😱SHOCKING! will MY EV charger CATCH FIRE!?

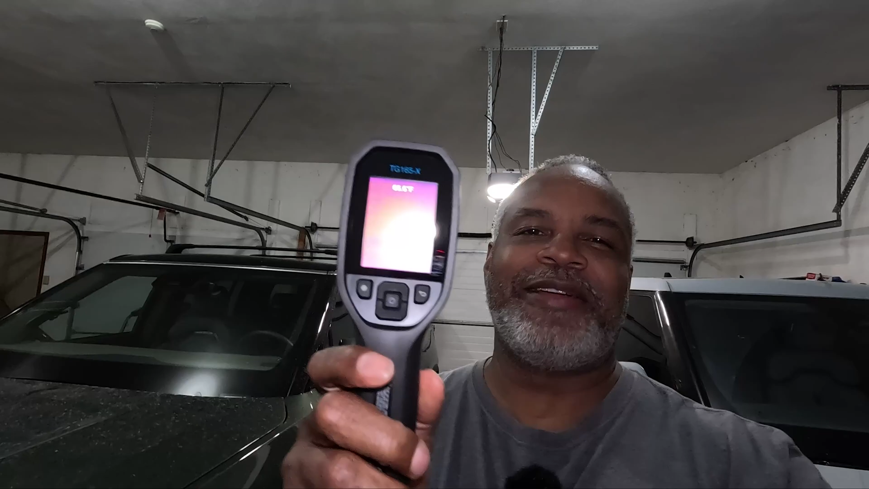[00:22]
have here is my temperature detector so i'm going i'm going to be plugging my vehicle in and i'm
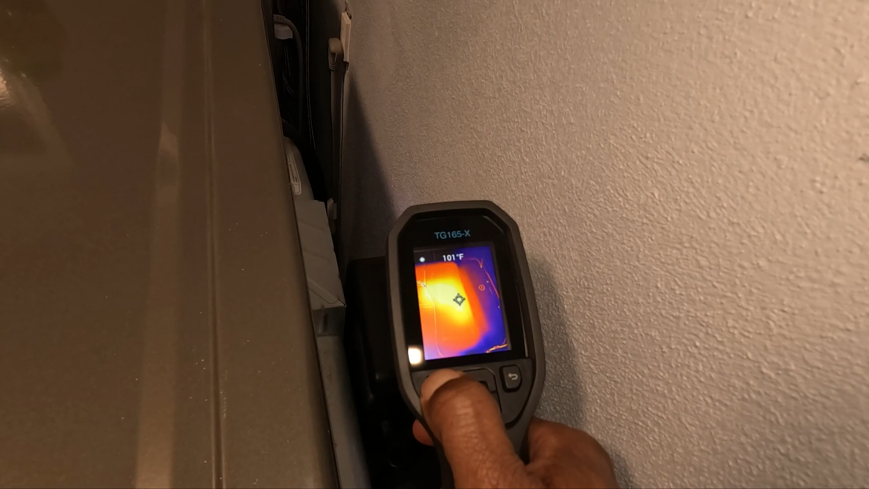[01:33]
On screen: spot 101°F
and you're looking at about 100 degrees 102 degrees
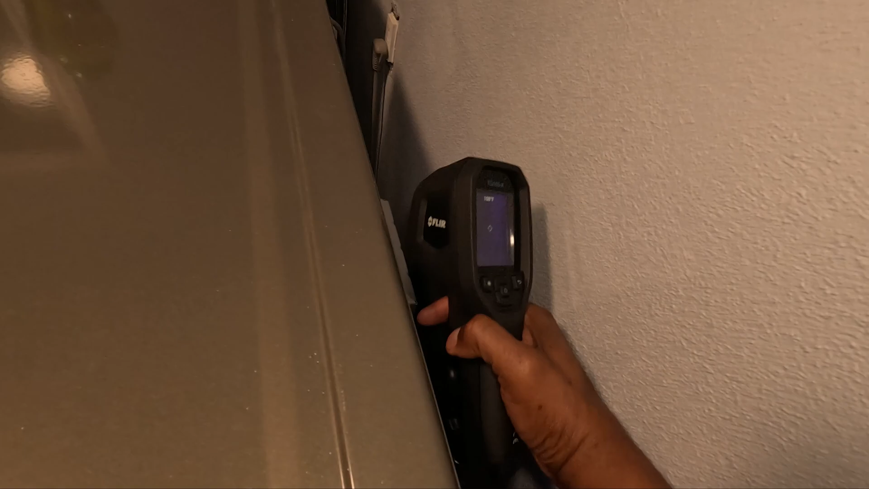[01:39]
my tip it barely feels warm to the touch but and
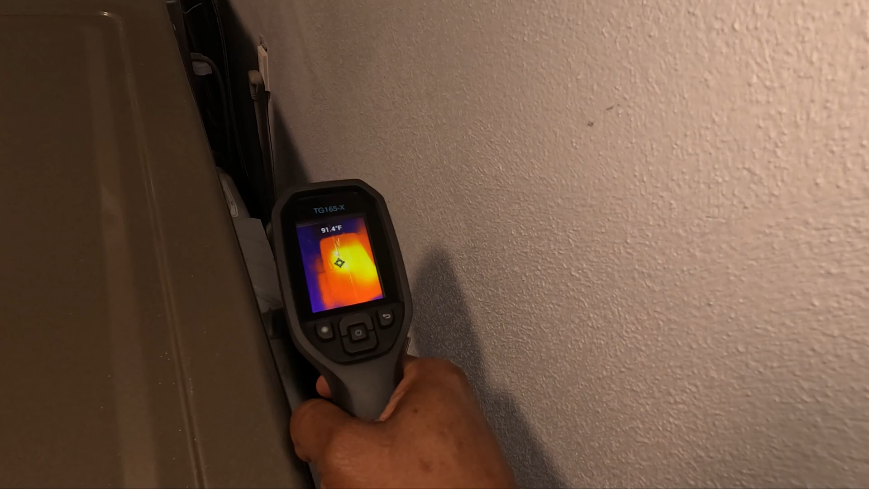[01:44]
On screen: spot 91.4°F
so we're going to see what this temperature gets up to and this thing is jumping around so uh and this
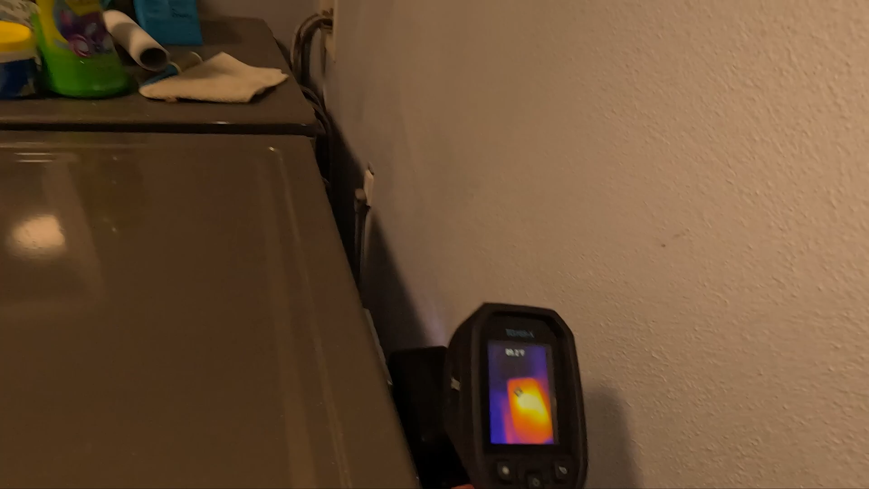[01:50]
dryer was running let me see it doesn't feel
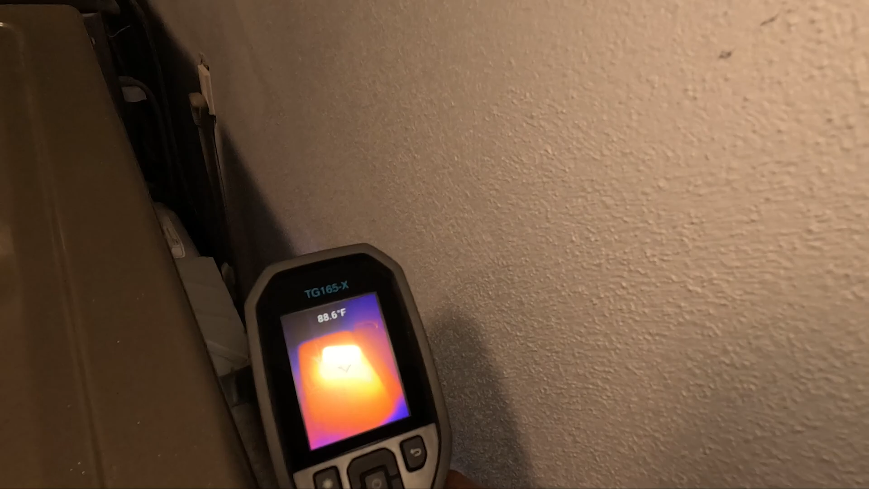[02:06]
On screen: spot 88.6°F
showing this much heat uh even though this thing has been
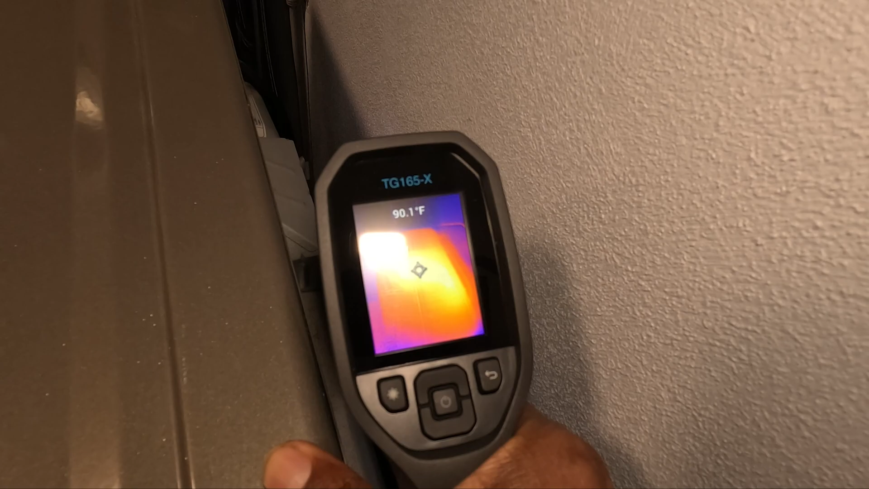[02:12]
On screen: spot 90.1°F
off i'm not exactly sure how long it could have been running so uh but this is what we
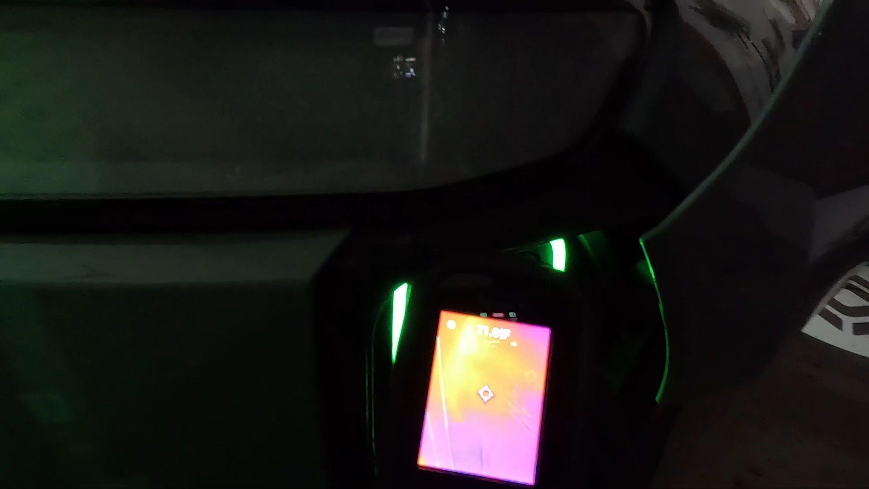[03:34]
it and this is showing at his hottest spot
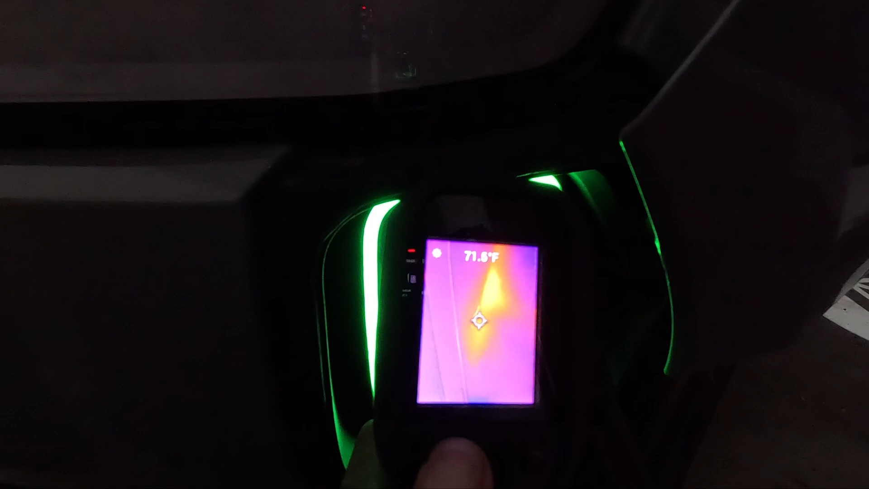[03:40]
71.5 degrees fahrenheit the temperature in the garage is
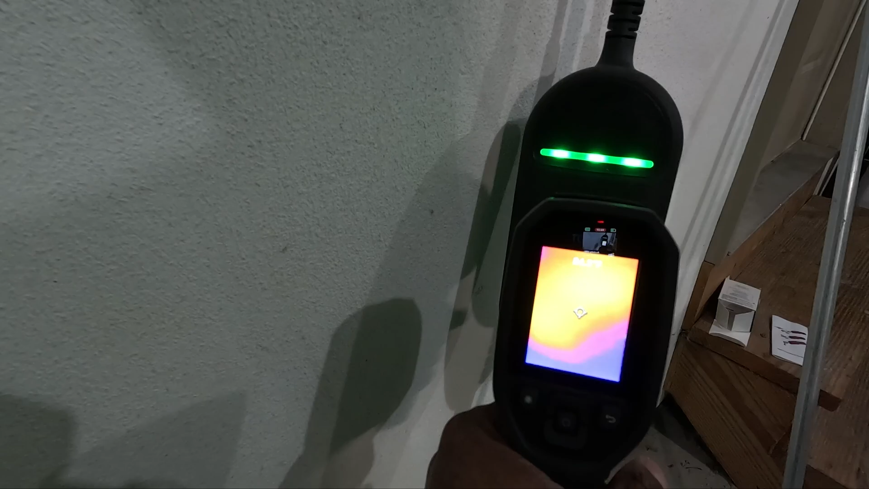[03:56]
and this is 84 degrees 85 degrees fahrenheit let's see there's a hot spot on here
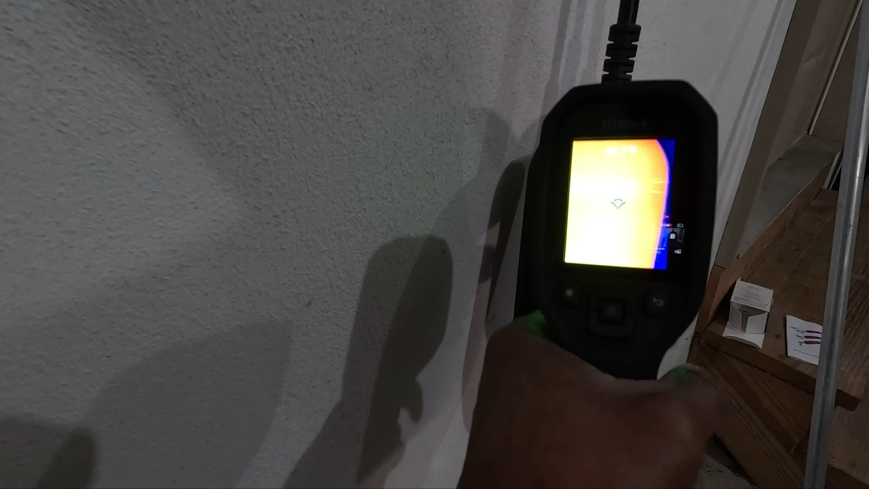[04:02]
nope uh around 84 85 degrees
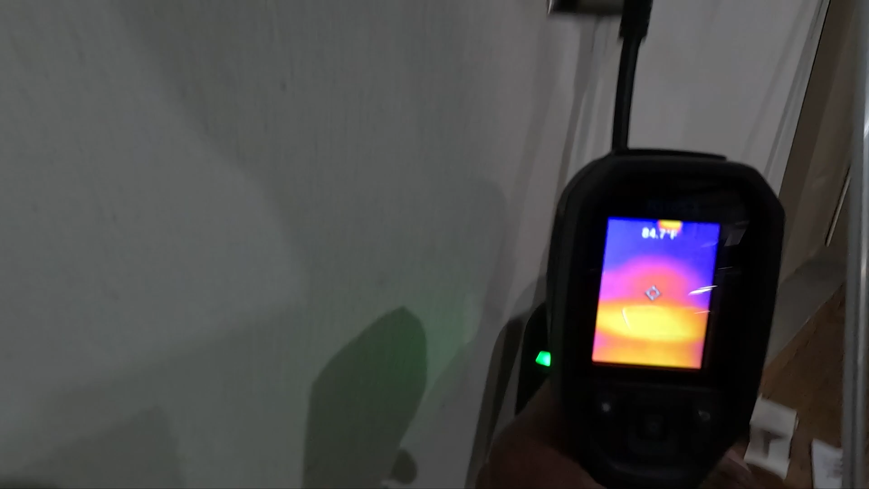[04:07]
and then test this here and this is showing
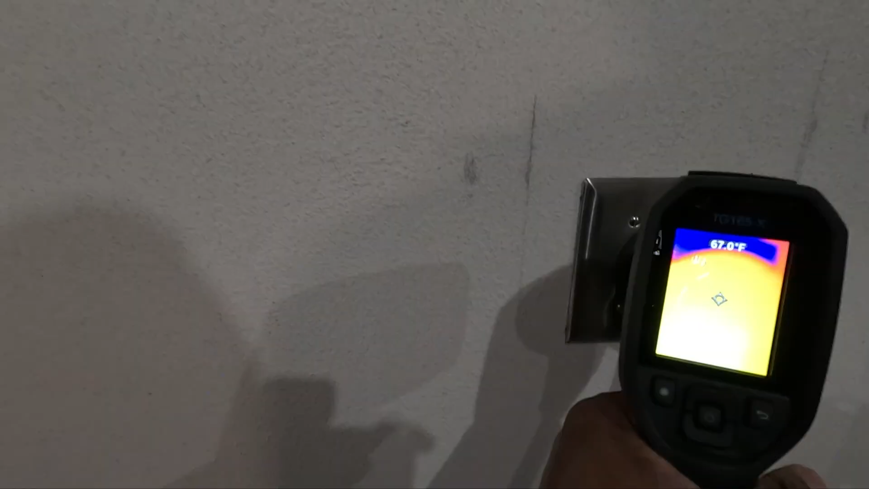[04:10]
On screen: spot 67.0°F
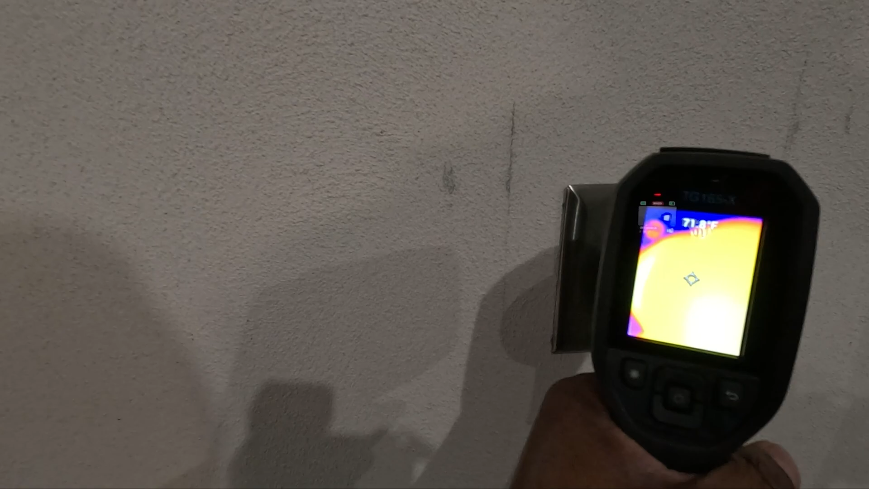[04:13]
let's see let me try to get the hottest spot uh about 82 degrees fahrenheit 83 degrees
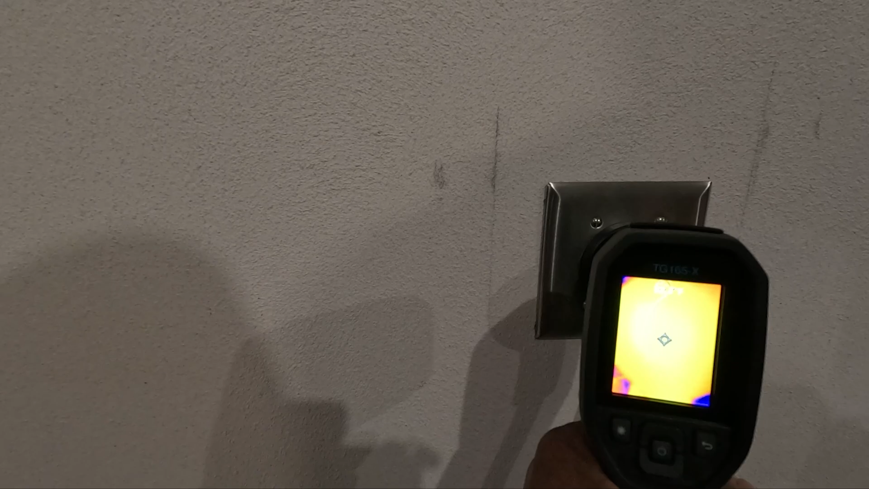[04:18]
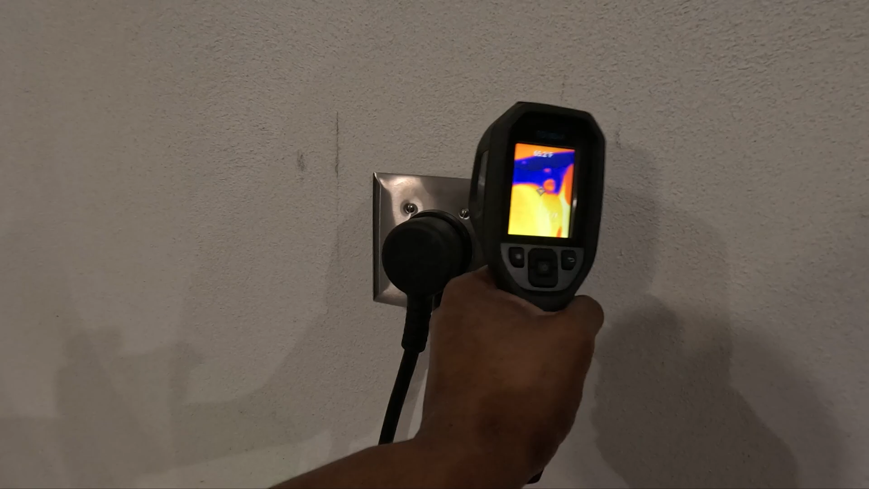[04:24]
and that is the hottest spot on here right at the connection so the most amount of heat should be coming from the neo charge so let's check that all right here's the neo charge here i'm going to test this
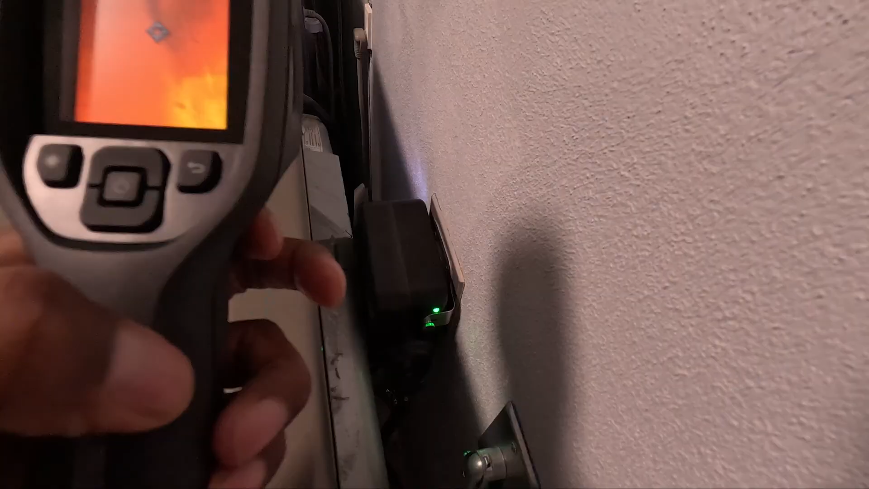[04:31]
and the hottest spot on here is about 110 degrees
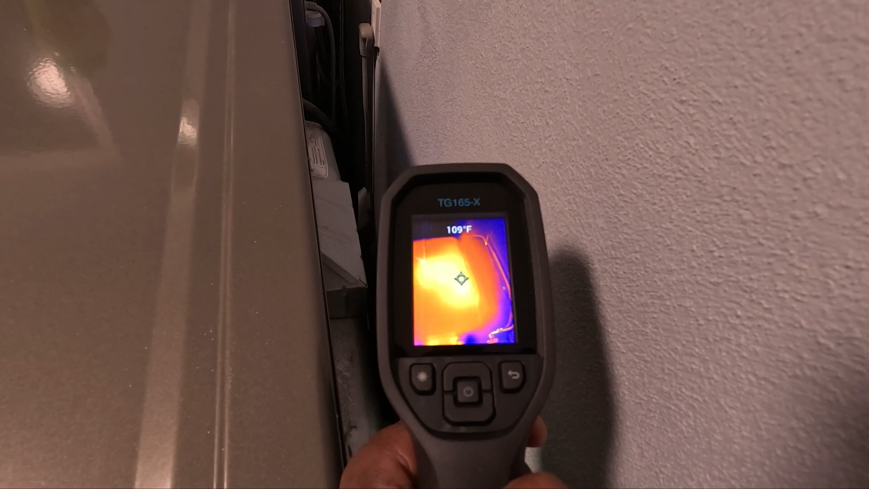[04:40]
On screen: spot 109°F
111 let's just test some other spots on here this side
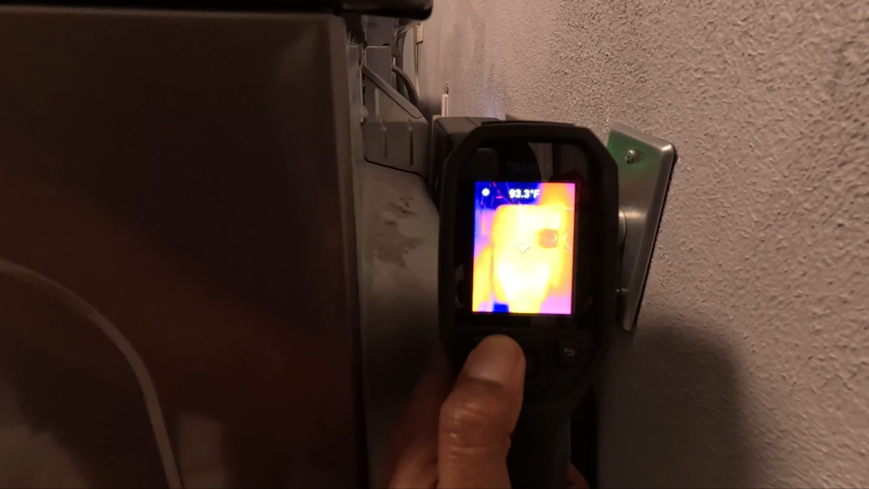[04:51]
so this the charger side is showing 91 degrees